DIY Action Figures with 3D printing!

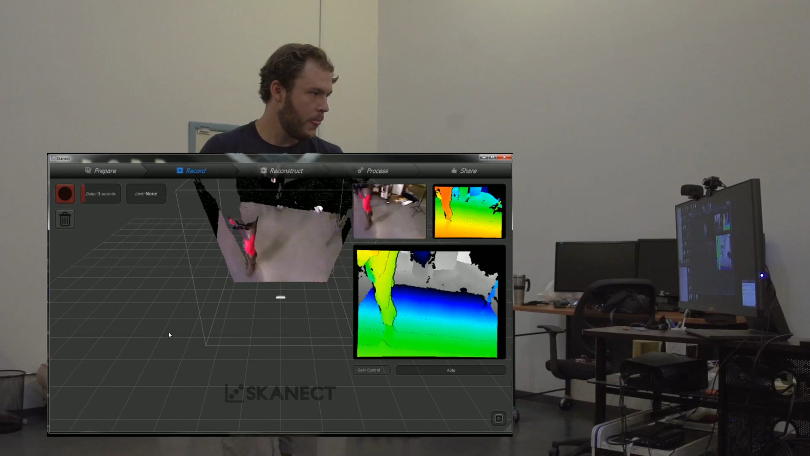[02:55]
And it looks like our scanning area is pretty solid here.
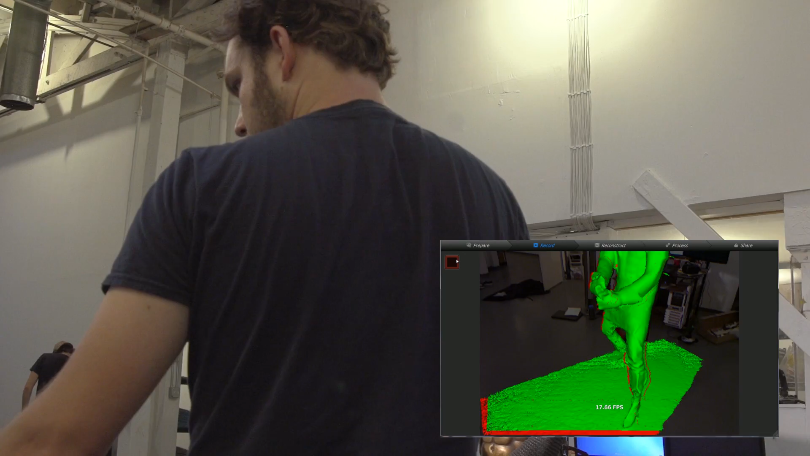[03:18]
Go behind them, don't trip over the cable. Our first scan of the model is done. There's still a few small errors in it, but that's okay because in Schenect you can clean that stuff up. Boom.
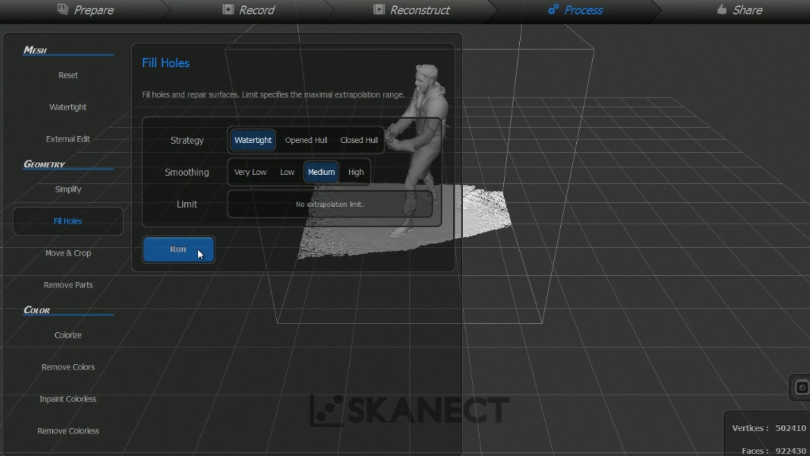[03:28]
I'm going to fill some holes on that. Done.
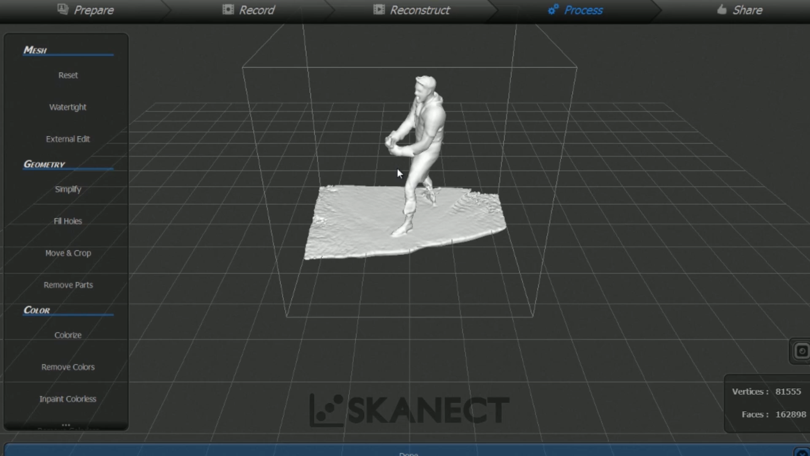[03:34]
So there's no more holes. I'm also going to colorize it in case we wanted to print this with color. And now this is going to go back through and take all the color data from the camera and make that into a texture. Boom. Boom.
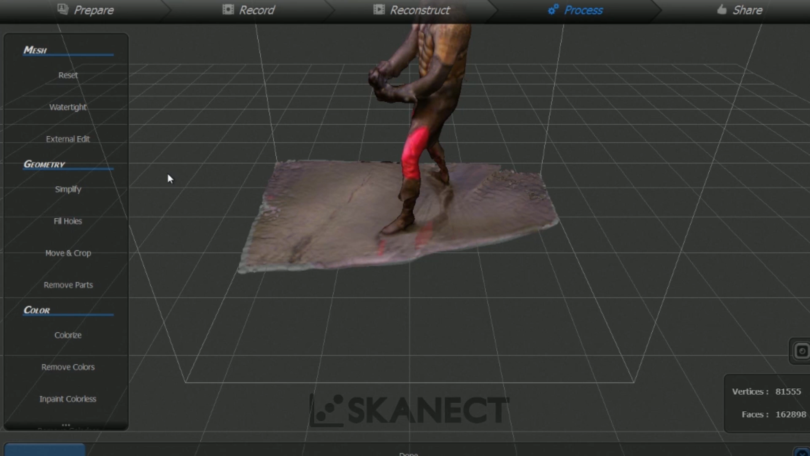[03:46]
There's a full texture here. Wow, look at that. How sweet is that?
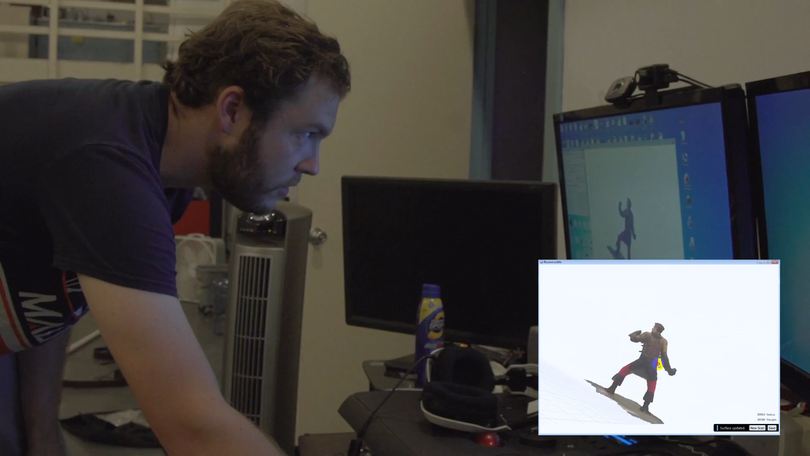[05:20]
And just with a tiny bit of clean up there, we're good to go. It's freaking amazing. Boom.